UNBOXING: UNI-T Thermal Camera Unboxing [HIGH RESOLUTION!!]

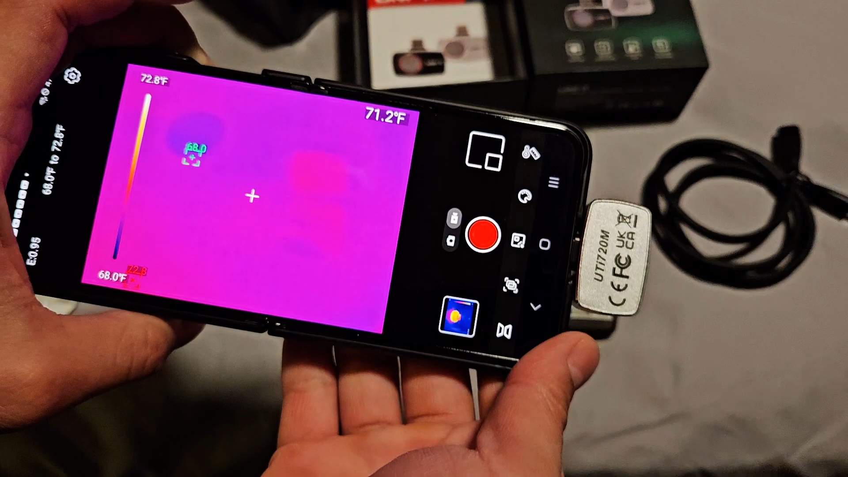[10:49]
On screen: spot 71.2°F, scale top 72.8°F, scale bottom 68.0°F
So all in all guys, you know, there's not a lot to this thing. Like I said, I'm not some sort of thermal camera expert here.
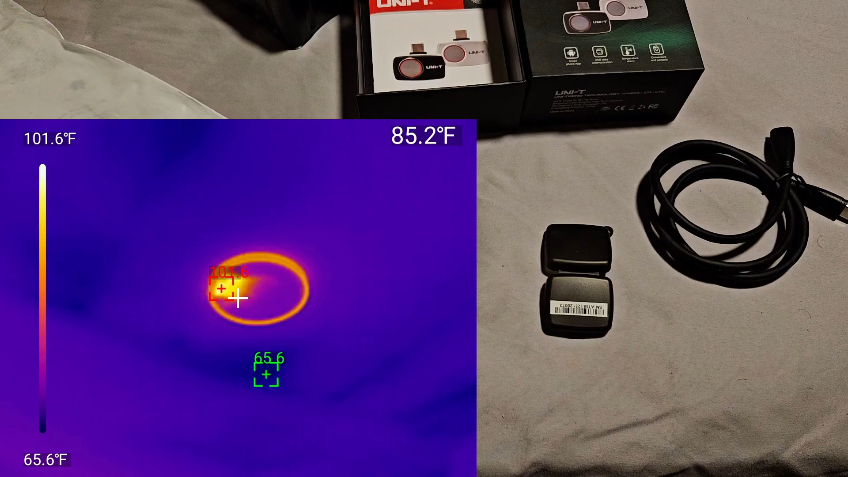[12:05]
On screen: spot 85.2°F, scale top 101.6°F, scale bottom 65.6°F
you would never know by looking at that fixture that the LED driver chip is getting so much hotter than the surrounding, you know, the surrounding area.
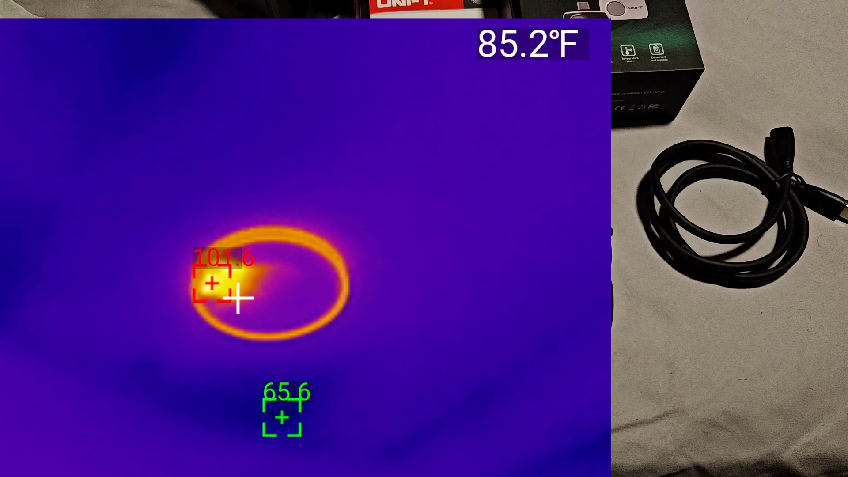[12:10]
On screen: spot 85.2°F
Because to your eyes, it just looks like white light coming from an LED fixture. But clearly there is a lot of heat coming off of that, that driver module or that, that, that board. And so that, if anything, is going to be the first thing to fail. And so if you're working with electronics, maybe you're building PCs, you're doing something like that, finding hotspots is really, really important. And having something like this, as compact as this, which let's, let's quit the app real quick.